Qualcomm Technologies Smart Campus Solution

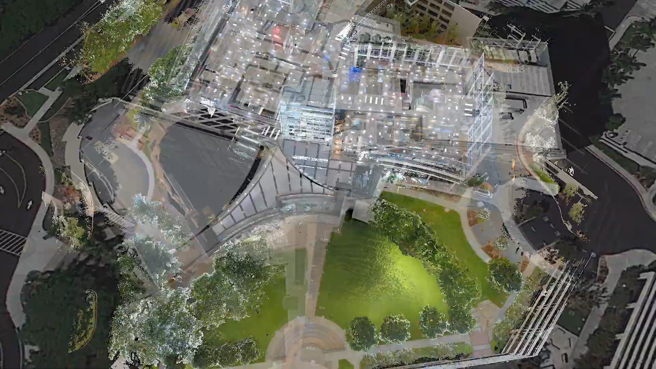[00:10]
This is Qualcomm's Smart Campus at their headquarters in San Diego,
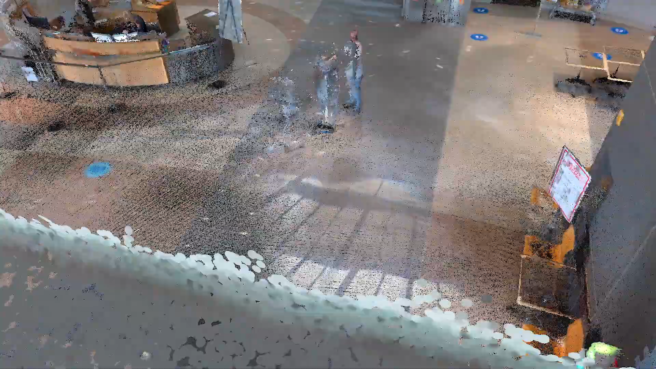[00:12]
an award-winning complex with office and research spaces, a lab, outdoor areas, and parking structures.
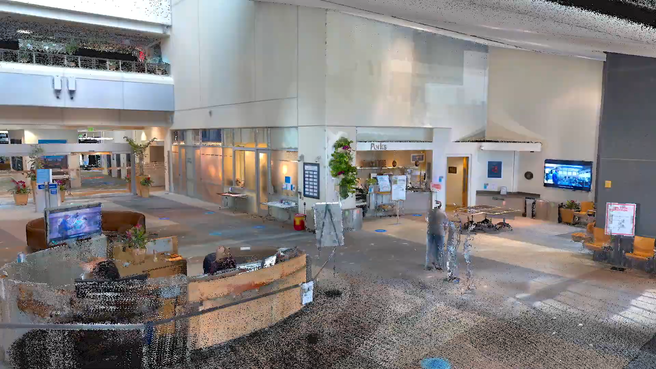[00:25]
where LiDAR point clouds and HD panoramic images are stitched together in such a way that the user is given a full
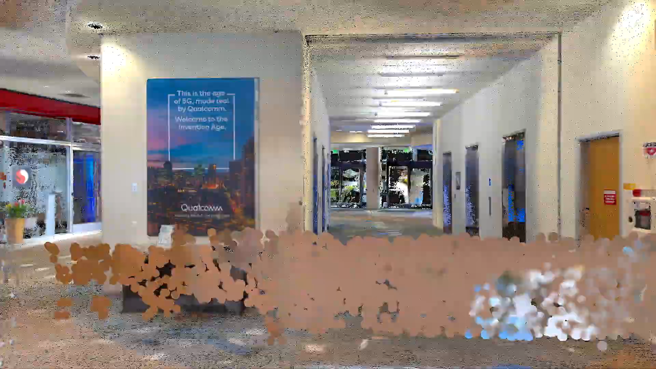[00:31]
360-degree view and digital representation of the facility,
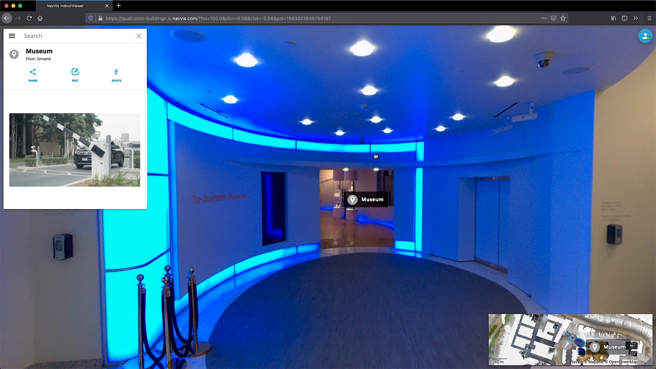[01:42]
manage or edit all POIs to further enrich the experience.
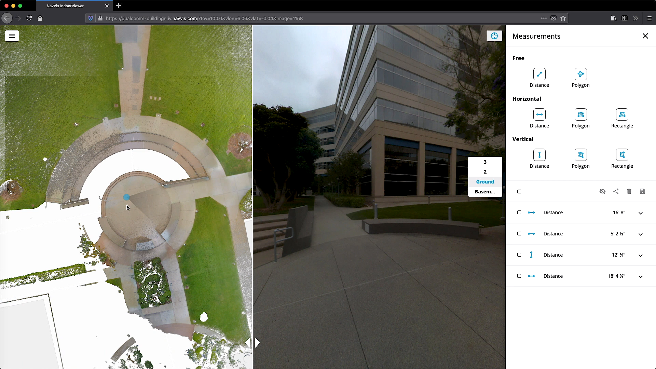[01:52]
The user can also take precise measurements from within the browser.
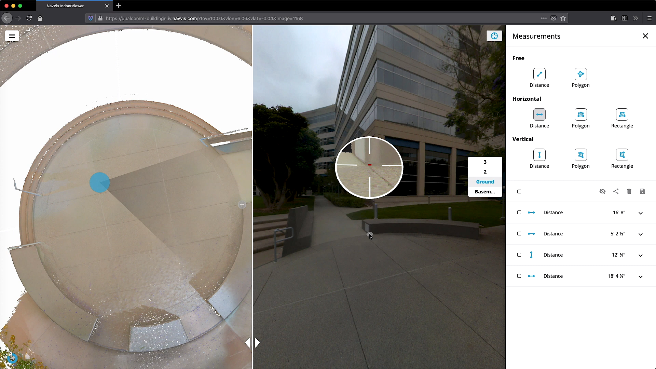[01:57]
A magnifying feature allows to zoom into the exact
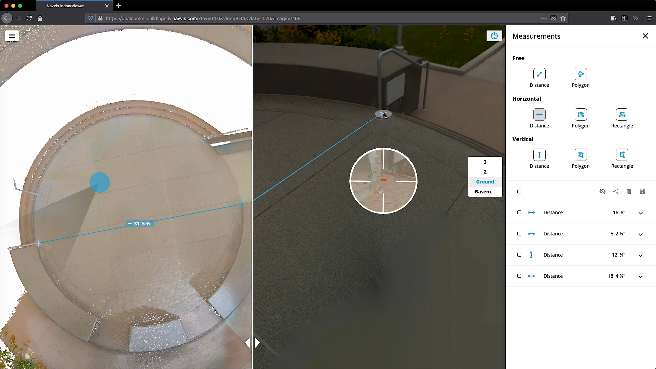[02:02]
points of the measurement so that you can easily measure distances, areas, and even entire floor plans for efficient change management and planning.